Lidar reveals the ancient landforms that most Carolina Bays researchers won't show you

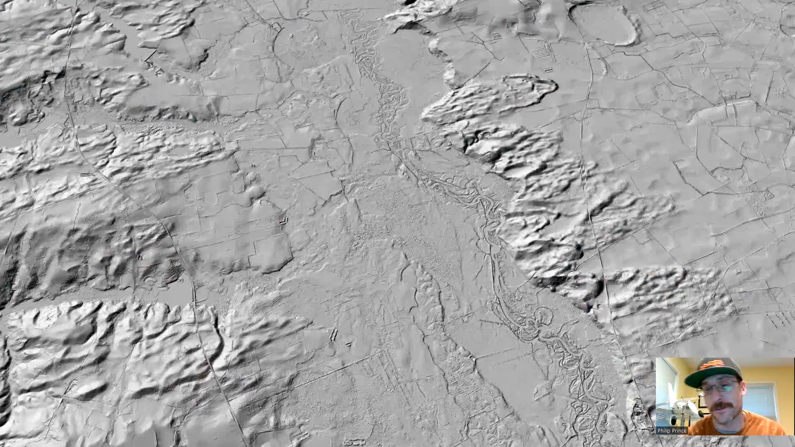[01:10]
The idea there is that impactors fell into river valleys like the Lynch's River Valley that's running from the top of the screen to the bottom here. And those impactors splashed material out of the valley, and it went and fell on the surrounding landscape. And the fact that those lumpy landforms tend to be pointed away
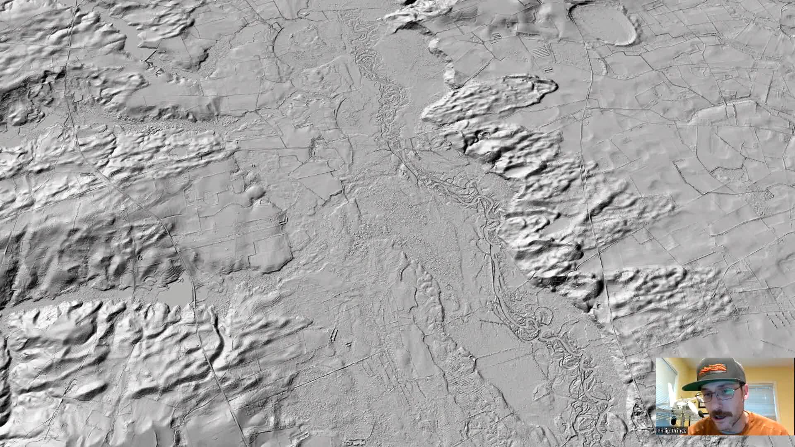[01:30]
from the river valley is evidence of that splash origin. The problem with that is that if you find these landforms on both sides of a river valley, as you see here, they point the same direction on both sides of the valley. Now, there was a splash event, a splash in opposite directions, and that's not what you see here.
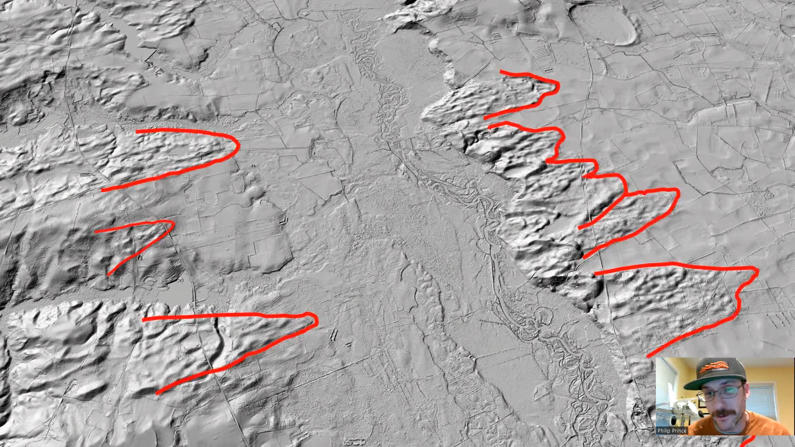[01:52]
They point the same direction because they're the result of windy conditions during past climates, specifically Ice Age climates.
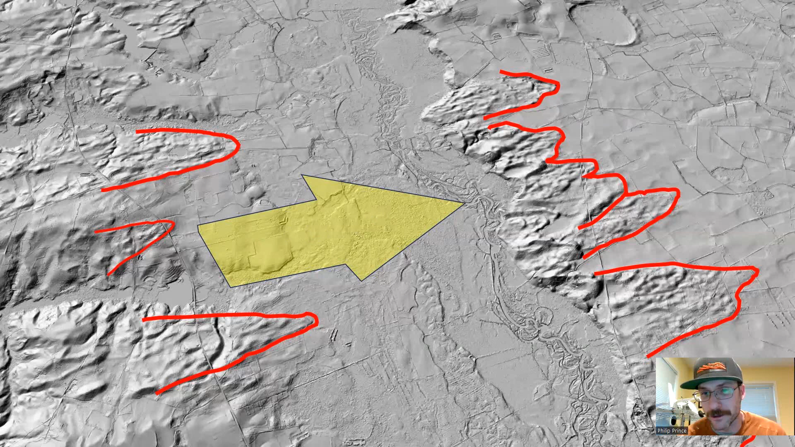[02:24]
And if you want to take that a step further, you can actually look at sand dune complexes around the world today.
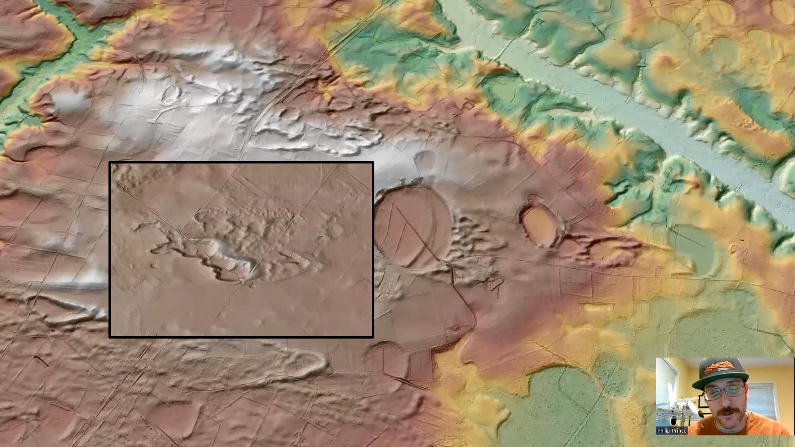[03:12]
Looking at a more detailed smaller scale feature, that's one from Nebraska that just popped up. And those are some, again, in that coastal plain South Carolina lidar that match up very beautifully. Now, it's hard to imagine landforms in Nebraska having anything to do with what's going on in swampy coastal plain South Carolina. But you have to keep in mind that the lidar features that we're seeing on the coastal plain are from a past climatic regime. Those dunes aren't forming today. They're only being worn down and eroded away.
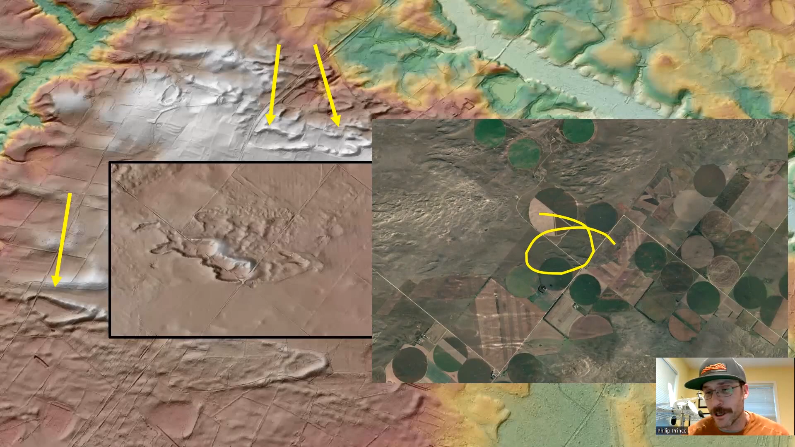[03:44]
So the fact that we can still see them with lidar is sort of a window into the past. And they're presumably, I would argue, very actually useful in trying to understand what Carolina bays represent to begin with.
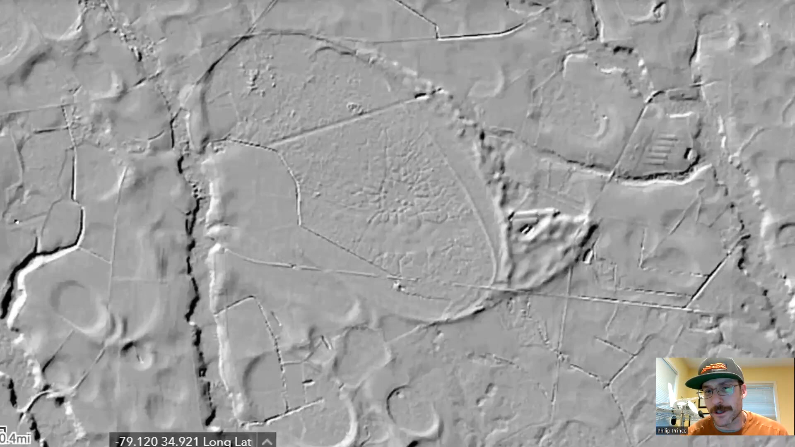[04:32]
And relationships like that get even more interesting when the sand dune sheet actually comes from the bay itself, like you see here.
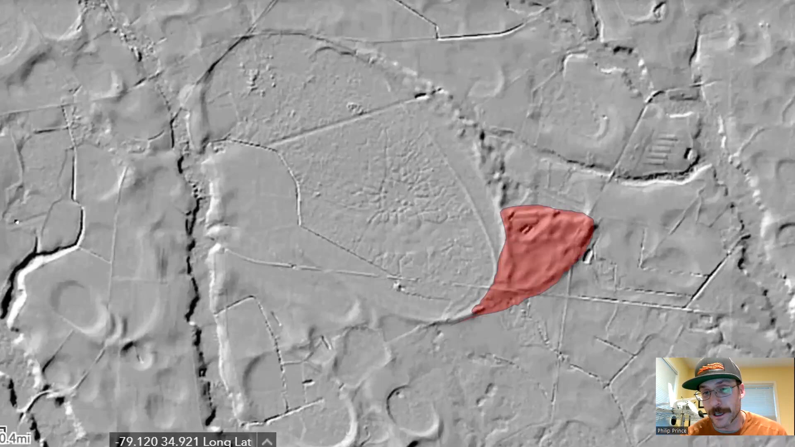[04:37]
Because in this case, the bay had to exist for that sand dune sheet to form.
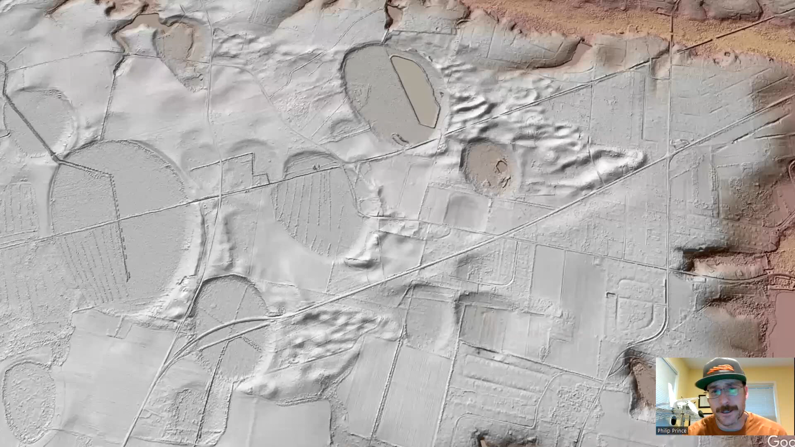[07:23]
This is down south of Sumter, South Carolina. Small bays there, beautiful sand sheets coming off their southeastern corners. And those small bays sit in the sand sheets coming off the corners of larger bays to their northwest. Now, in this case, those sand sheets of those bigger northwest bays, they have very large bites taken out of them. And most certainly, those sand sheets could not have jumped those bays without covering them over first.
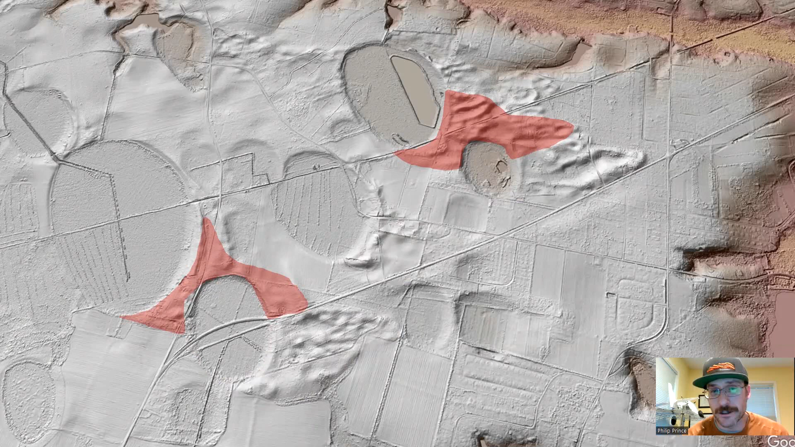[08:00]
So, this is even better evidence that those bays whose sand sheets are highlighted now form first. They form those sand sheets, and then the little bays to the south formed later and cut into and modified those pre-existing sand sheets. So, when you got the sand dune complexes that are coming off the bays themselves, and then you got other bays messing with those, it's very good evidence that the formation of these features was a progressive thing.
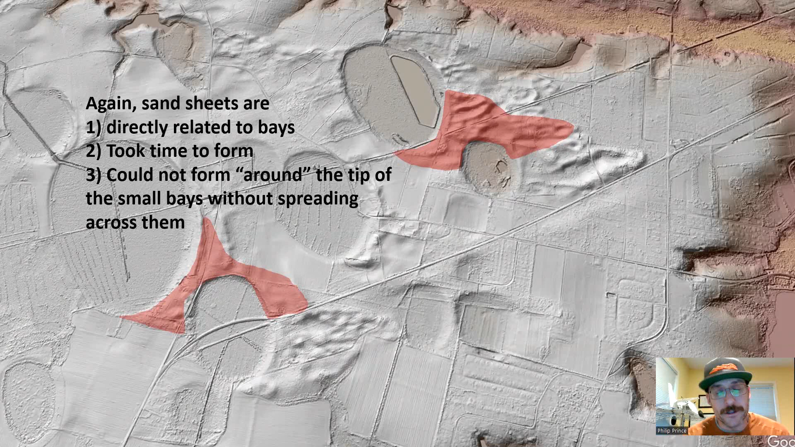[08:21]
It was a reflection of climatic and landscape conditions and not a single catastrophic type of event.
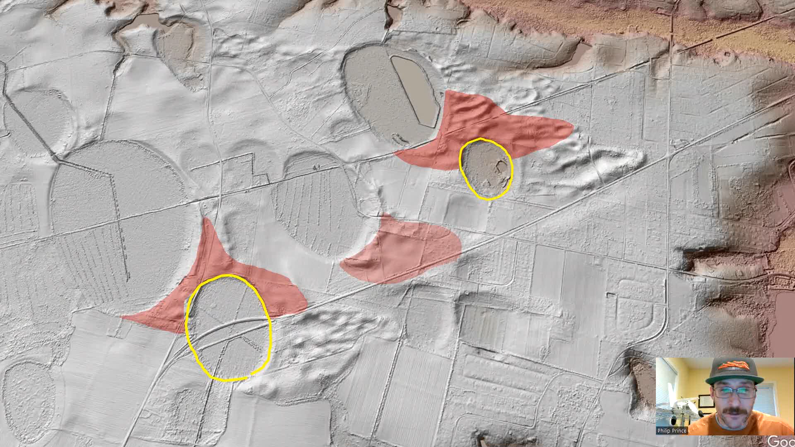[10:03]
And of all of those bays you see on the screen right now, they probably have different ages. And they existed for a period of time before reaching their maturity and just becoming kind of a background part of the landscape.
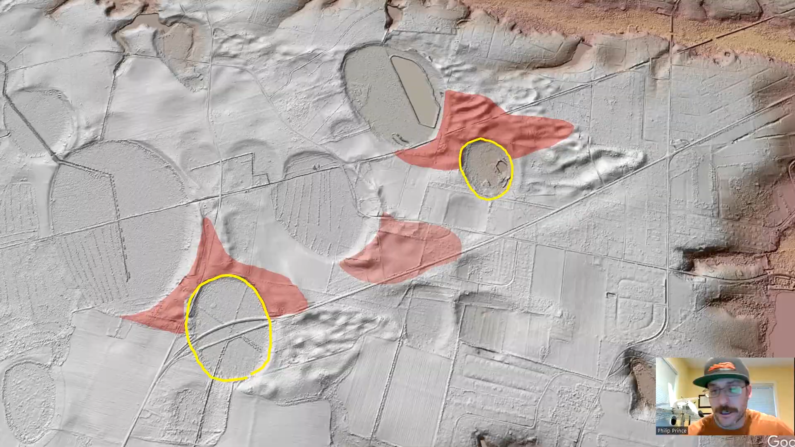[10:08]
The sand dune sheets coming off those bays match up very beautifully with the sand dune sheets coming off of the stream bluffs in the area as well. That makes that relationship to wind direction pretty easy to see. And that wind hypothesis, I've got some other stuff on here talking about it, suggestion that like oriented lakes elsewhere in the world today, wind direction was a big formative part of Carolina Bay development in the past.
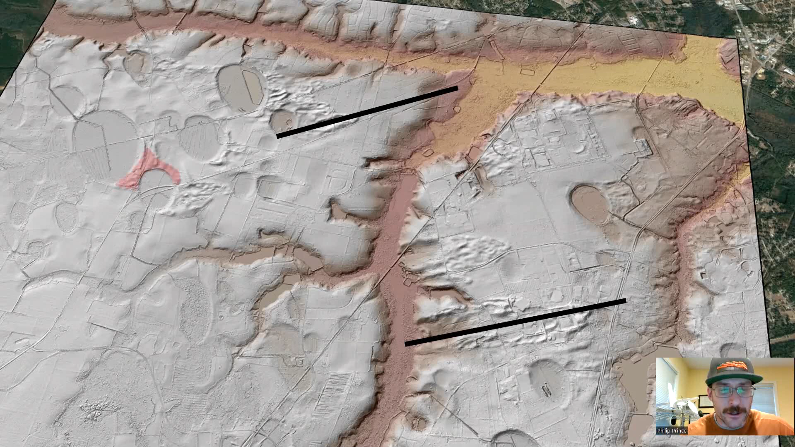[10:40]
So, thinking about that cross-cutting relationship that you see right there, I would argue is pretty important to trying
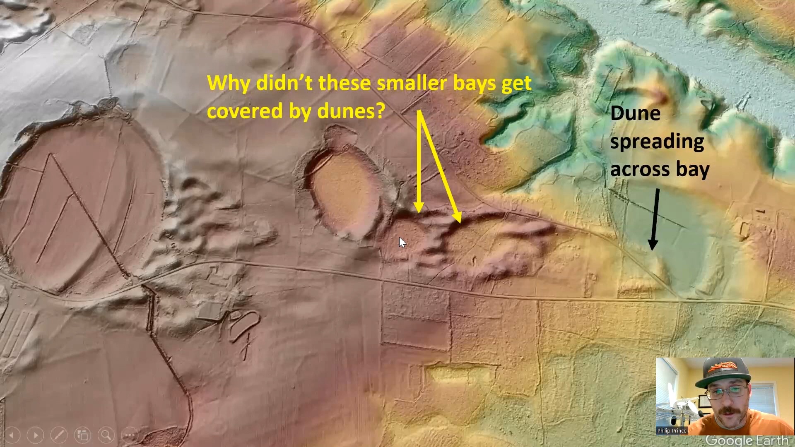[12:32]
All kinds of complex relationships when you actually start looking closely at the landscape. One you got here has some little bays within the sand sheet of a medium-sized bay, and then a sand sheet's actually covering a bay there on the eastern side. The topography is different here. That bay that's getting covered is actually close to a river valley there. All kinds of variables going on. So, in terms of why these relationships exist as they do, I don't know, but I think they become more digestible if you see the bays, again, as progressively forming features in the landscape, not sort of a one-time type of thing.